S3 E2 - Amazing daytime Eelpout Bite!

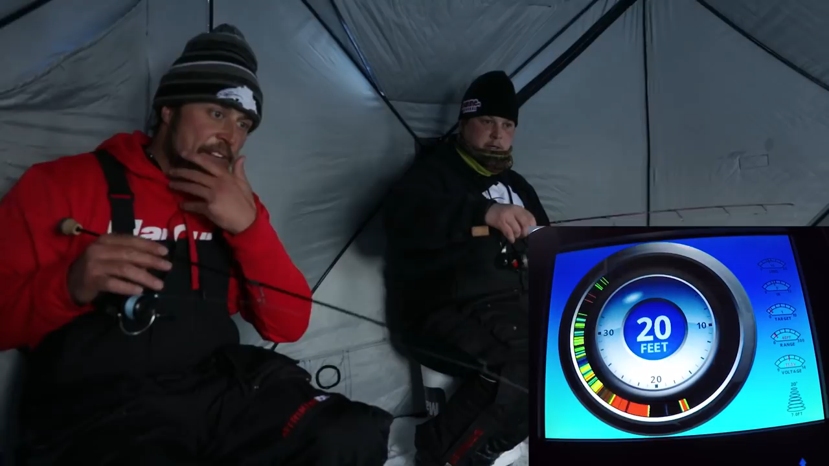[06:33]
This is the challenge, guys. It's just, you see these fish come in like 4, 5, 6 feet off the bottom. Yes! And you can't see your jig. Busker's hooked up. That's I'm marking big.
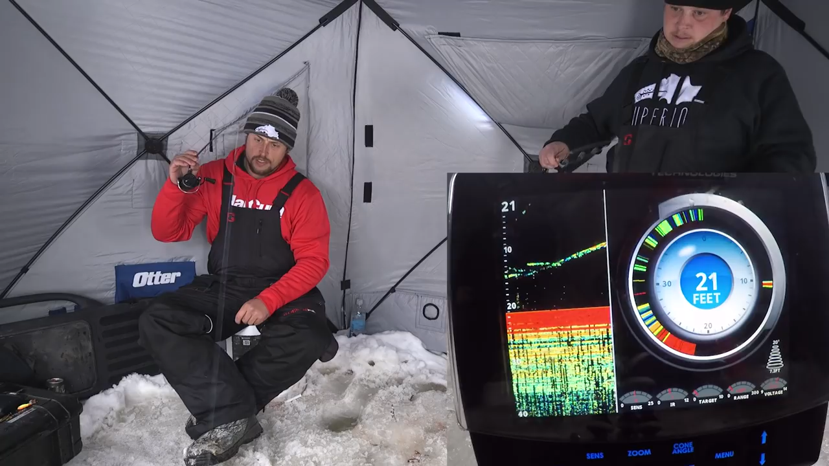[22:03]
He's engaged. Yeah, curious, that's going to bite.
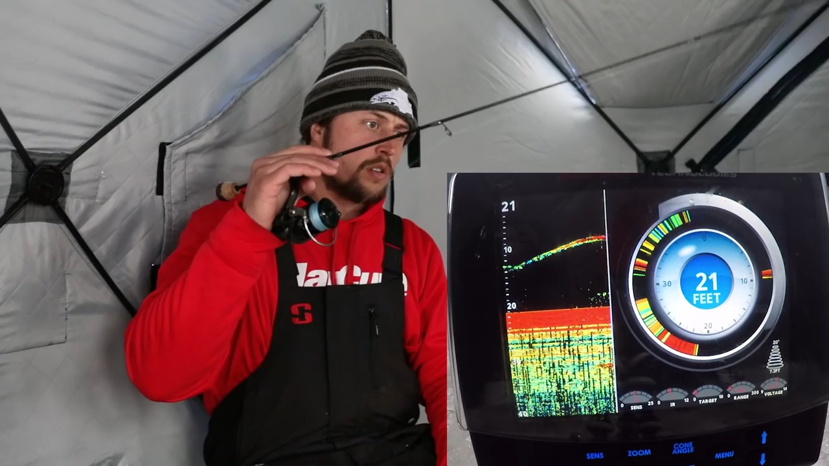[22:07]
On screen: depth 21 ft
There we go. Yes, that's a big fish. Yep, that's a big fish.